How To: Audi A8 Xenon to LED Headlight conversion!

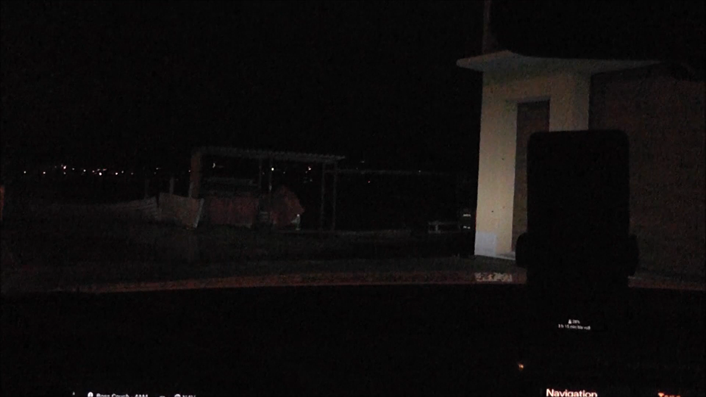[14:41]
But guys, I already turned the lights on obviously, and they are absolutely phenomenal. So now I've just got the DRLs on. So let me just turn on the main lights now.